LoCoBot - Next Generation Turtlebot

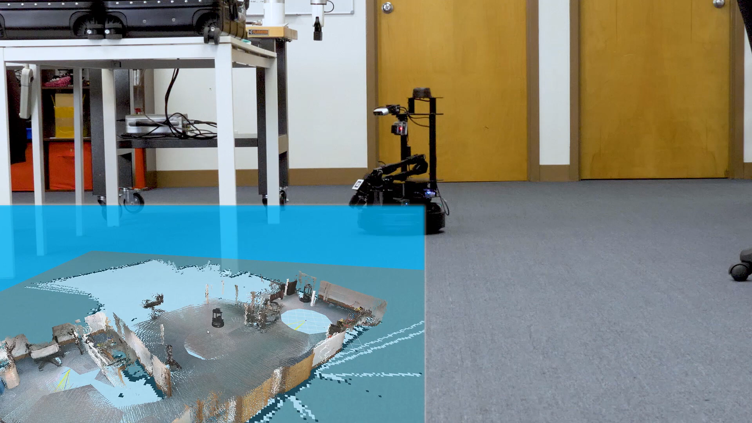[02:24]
Arvis allows you to visualize sensor data including the full 3D map with point clouds and LiDAR data.
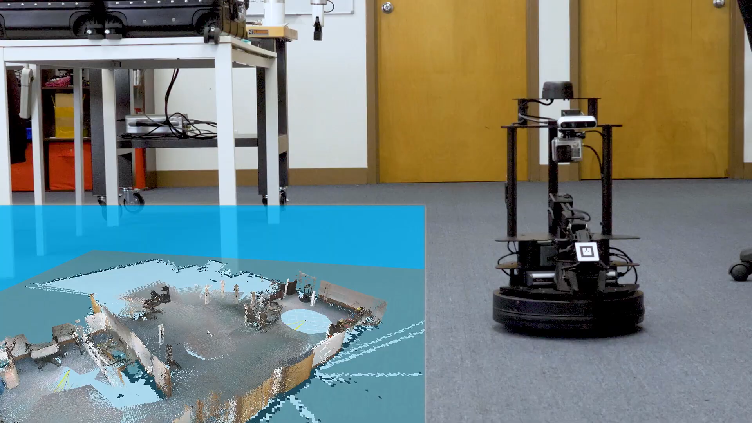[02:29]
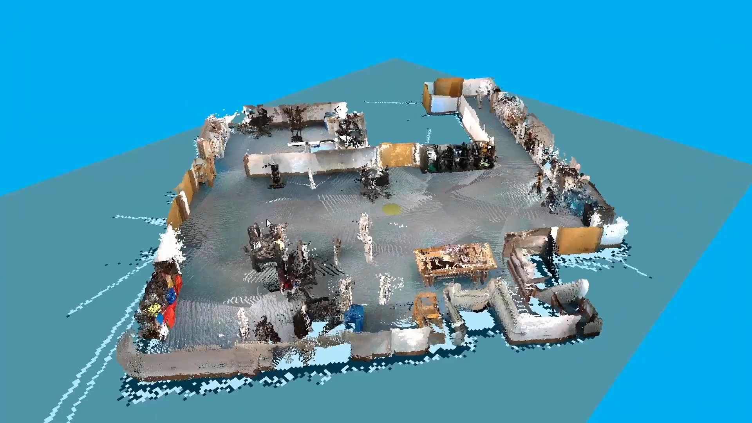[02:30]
Once you have mapped your environment, you can even use the Arvis navigation tool to move Locobot by simply clicking on a map.
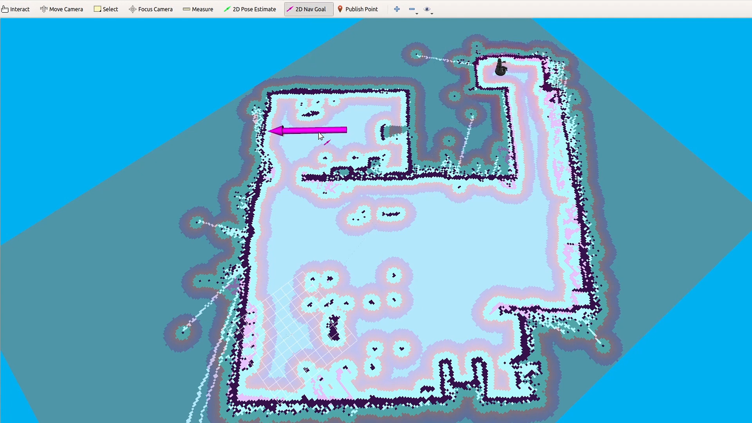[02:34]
Local and global cost maps are available for path planning, navigation and obstacle avoidance.